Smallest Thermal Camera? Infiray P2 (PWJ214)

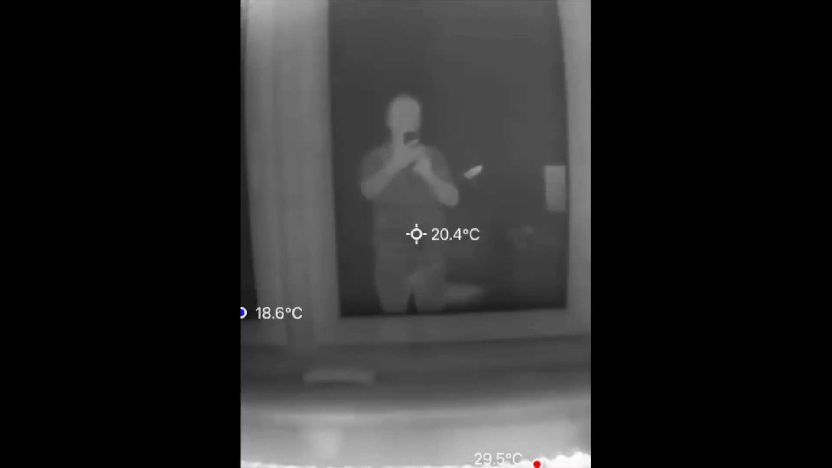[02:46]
On screen: spot 20.4°C
And as I said before you can see through glass. Glass is like a mirror.
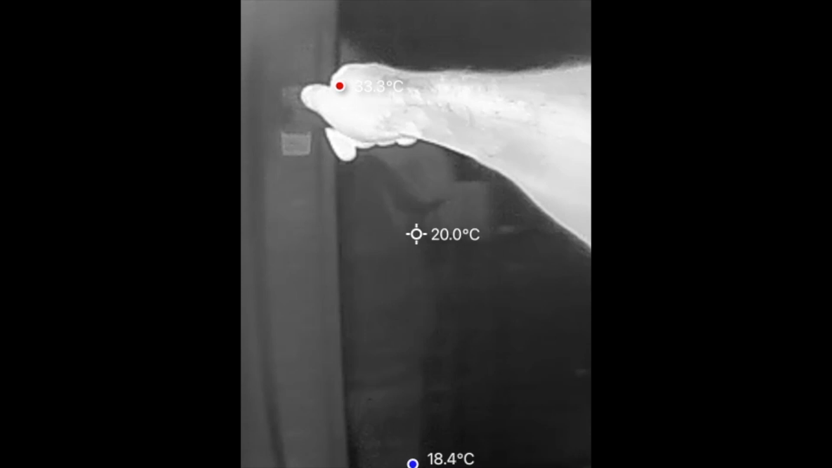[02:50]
On screen: spot 20.0°C, min 18.4°C
But you can see if you open the window.
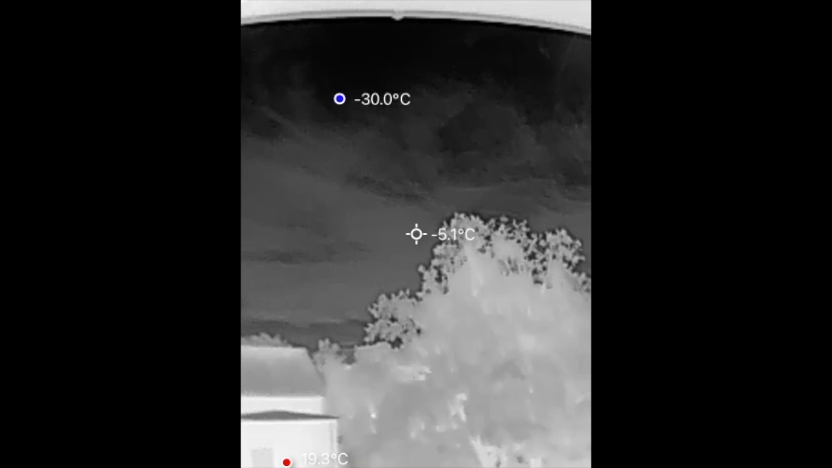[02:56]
On screen: spot -5.1°C, min -30.0°C
And you also notice the sky is really really cold. And speaking about cold things you can't only see heat sources. You can also see if something is wet or even slightly damp. Because wet surfaces will evaporate water will evaporate water or whatever it is. Alcohol or whatever. And they cool down. And you can see wet spots for example on walls,
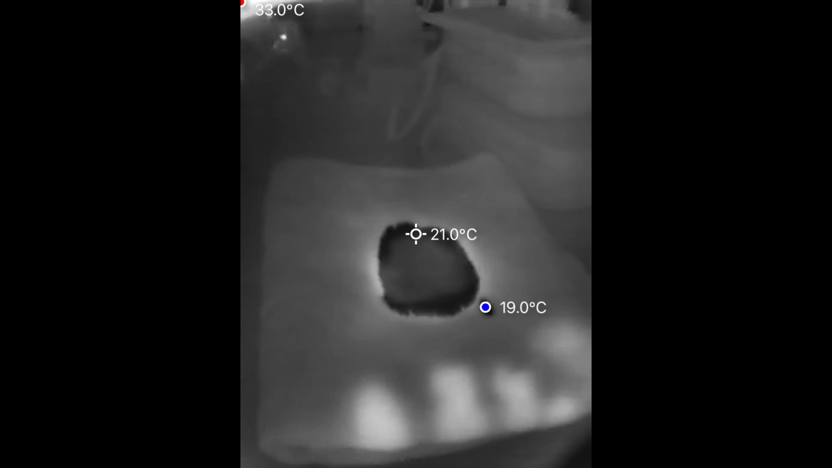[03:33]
On screen: spot 21.0°C
on ceilings or on clothing or whatever. And this is my kitchen sink with cold then hot and cold again water.
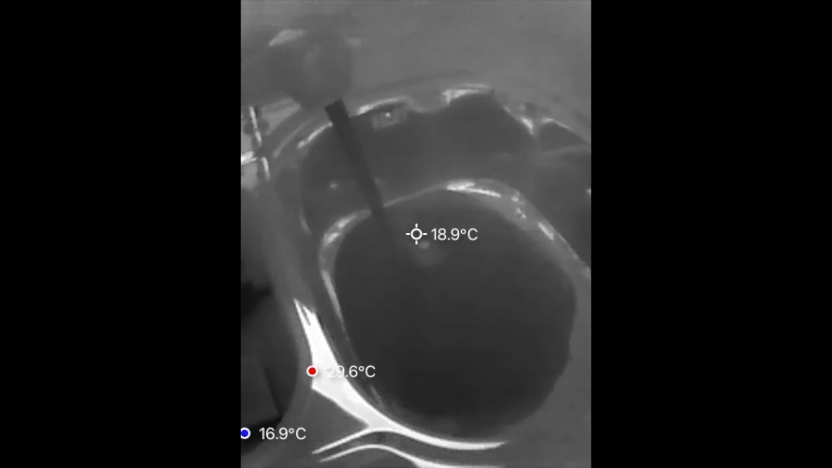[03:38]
On screen: spot 18.9°C, min 16.9°C
And what I notice is it's absolutely shiny.
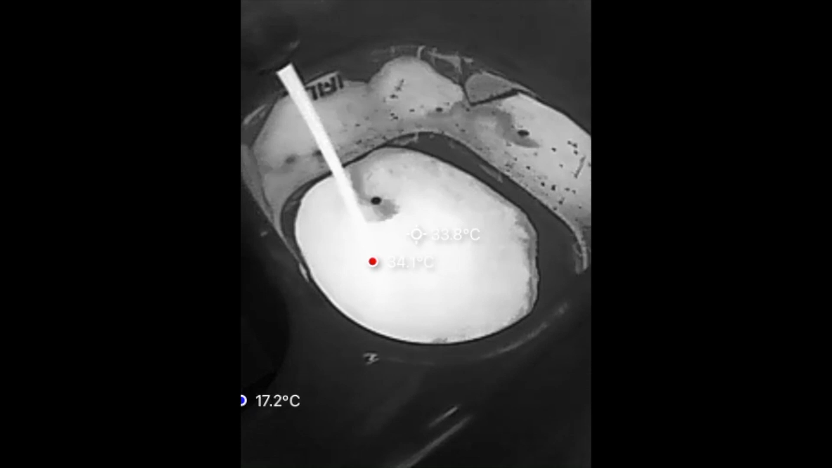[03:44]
It looks like a mirror. And in reality it certainly doesn't look like that.
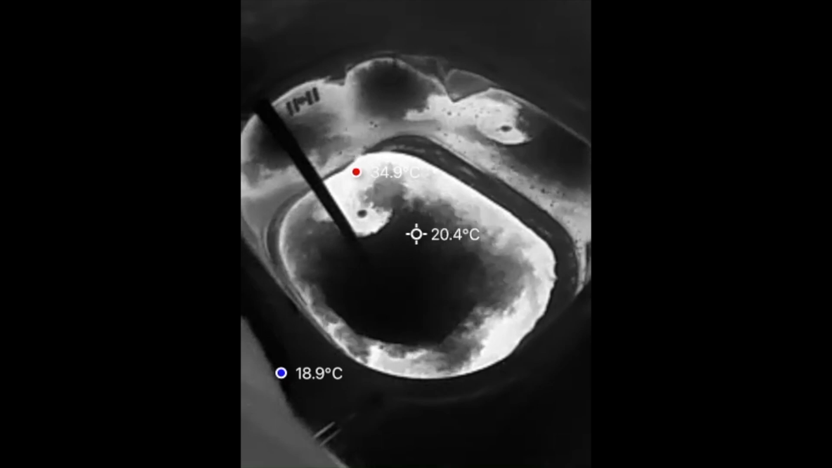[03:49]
On screen: spot 20.4°C, max 34.9°C, min 18.9°C
I haven't polished it. In fact many metal surfaces look like polished like mirrors.
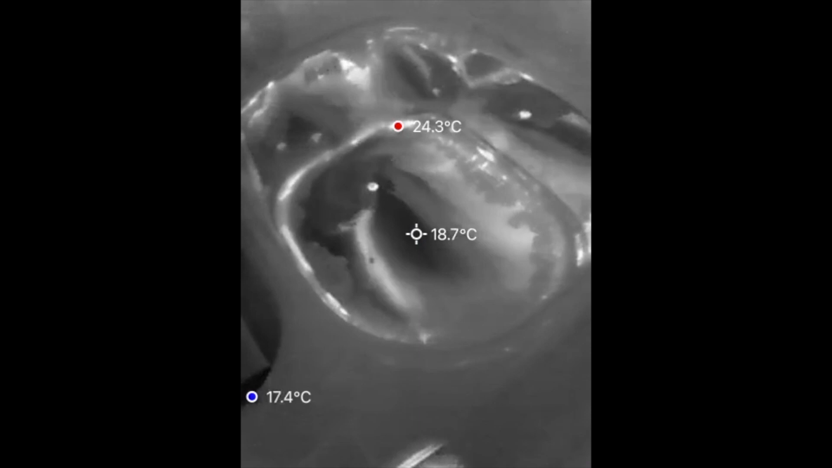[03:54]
On screen: spot 18.7°C, max 24.3°C, min 17.4°C
Even if they are absolutely not polished at all. Here is another example.
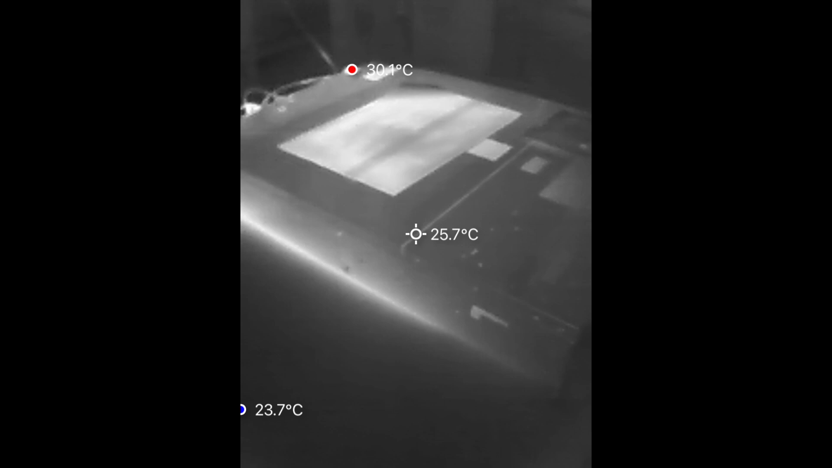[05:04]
On screen: spot 25.7°C, min 23.7°C
So you have to paint them black or apply a black sticker or a white sticker or something. If you really want to measure the surface temperature of bare metals. And here is that little PCB from a hard disk drive again.
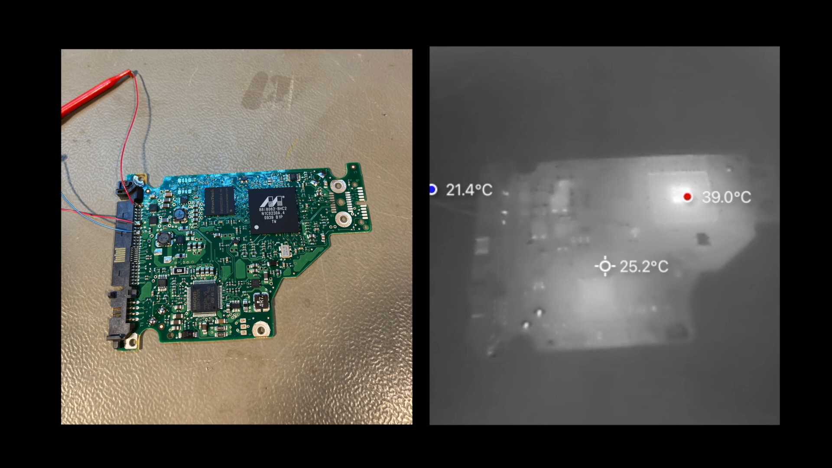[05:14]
On screen: spot 25.2°C, max 39.0°C, min 21.4°C
You can see there are two chips that get relatively warm. And the rest is still cold.
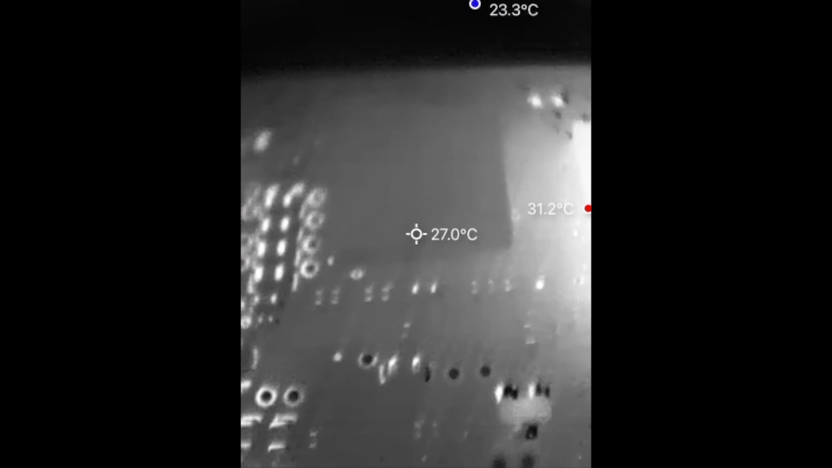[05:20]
On screen: spot 27.0°C
And that is the same PCB. But this time with the macro lens.
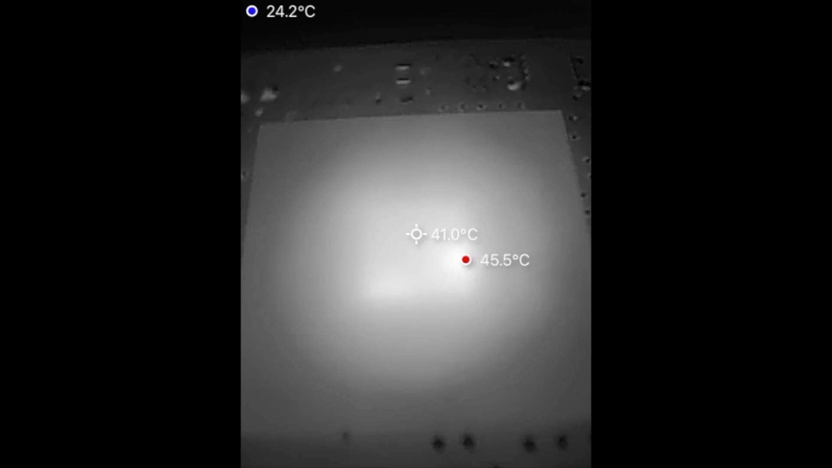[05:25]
On screen: spot 41.0°C, max 45.5°C, min 24.2°C
As I said it is a distance of about 4 or 5 cm. And you can even see the hotspot on the chip itself.
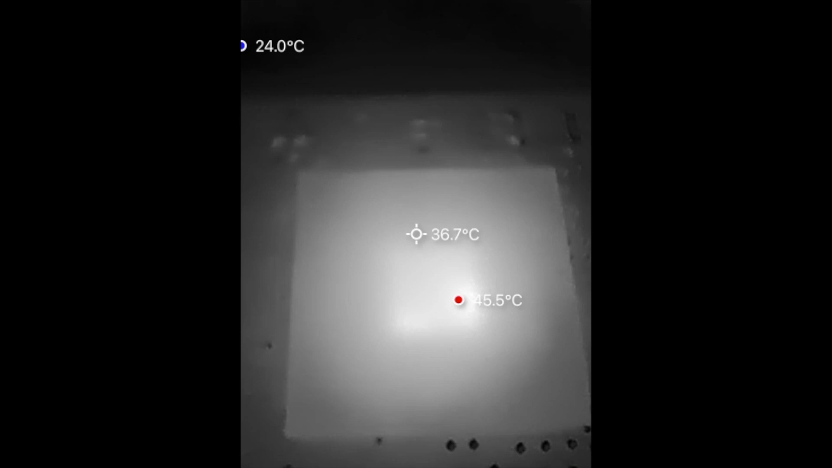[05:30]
On screen: spot 36.7°C
Inside the package.
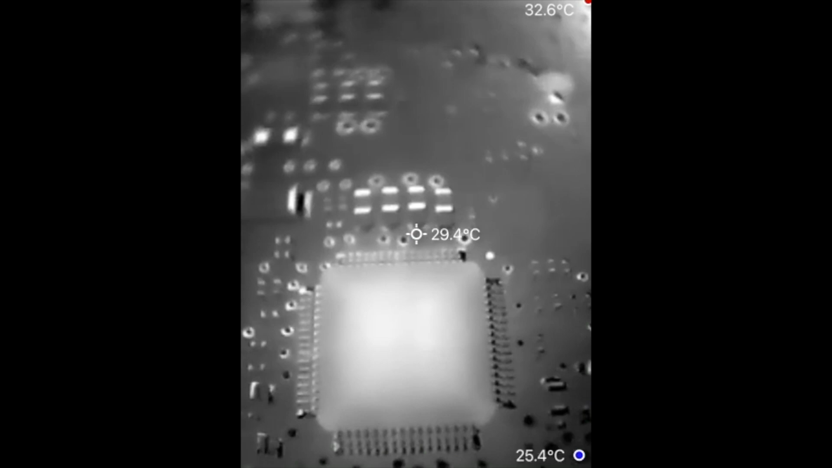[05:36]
On screen: spot 29.4°C, max 32.6°C
And also the chip inside the package. Quite interesting.
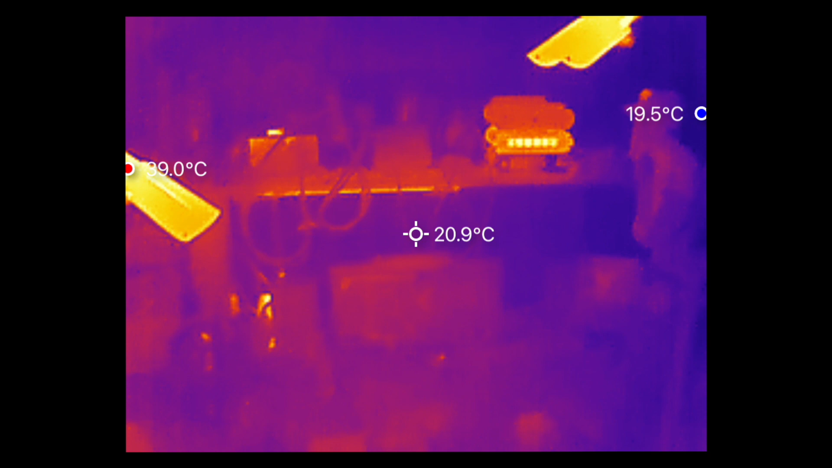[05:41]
On screen: spot 20.9°C, min 19.5°C
And of course there are tons of setup possibilities in the app. So you can have different color schemes. Like black and white. Rainbow.
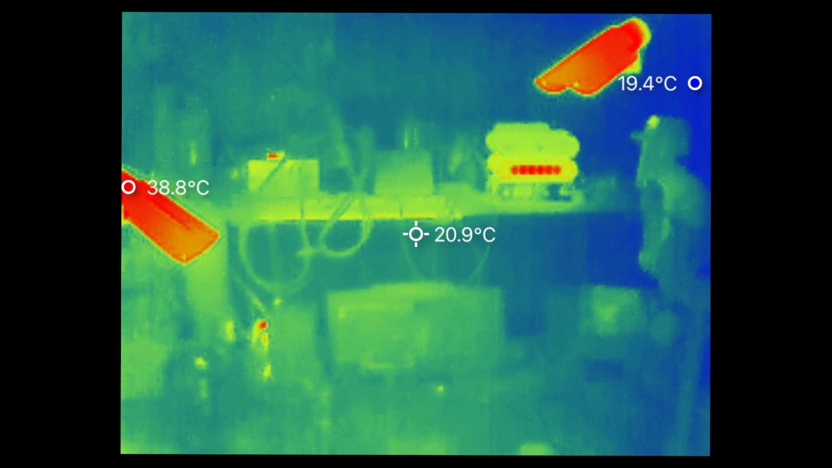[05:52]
On screen: spot 20.9°C
White is hot. Black is hot. And you also see the hotspots. The cold spots. You have to try.
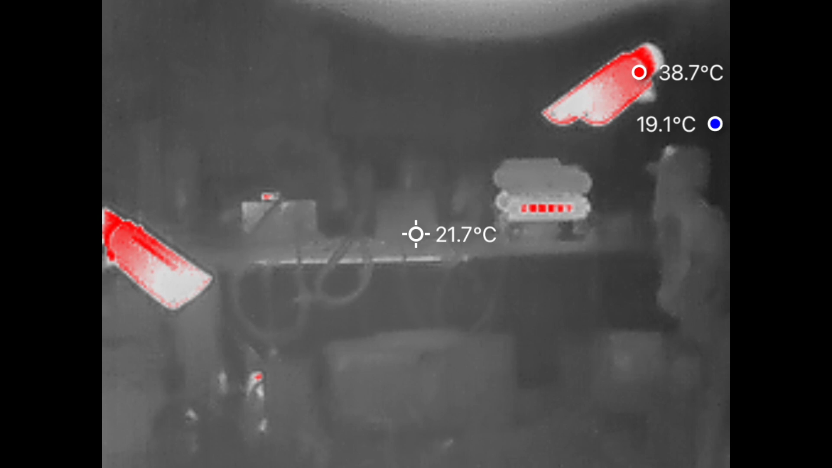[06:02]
On screen: spot 21.7°C, max 38.7°C, min 19.1°C
You can download the app. Even without the camera. And play with that.